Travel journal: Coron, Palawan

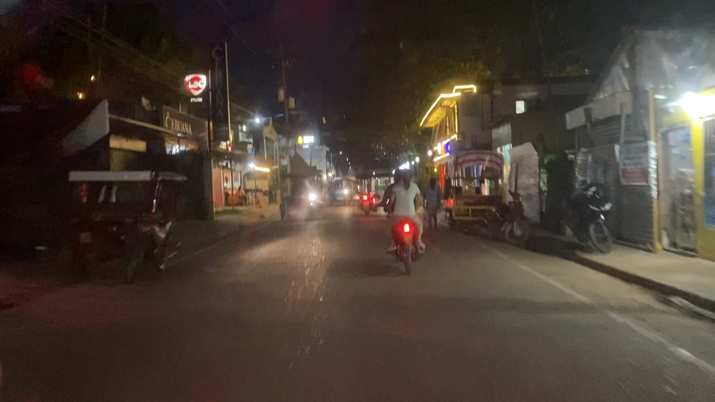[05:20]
It is a busy street in Coron. It looks like Boracay.